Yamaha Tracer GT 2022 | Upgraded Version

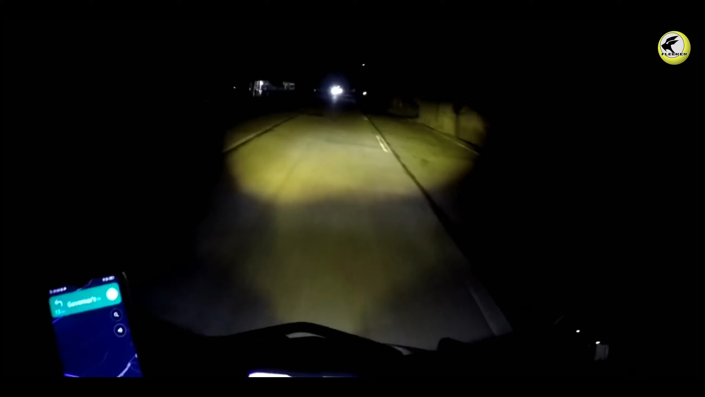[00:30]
At dinagdagan pa ito ng monofocus leadlight separate high beam at low beam unit na mas nagpaangas at inaasahang magbibigay ng mas maliwanag na biyay sa gabi sa mga gagamit nito.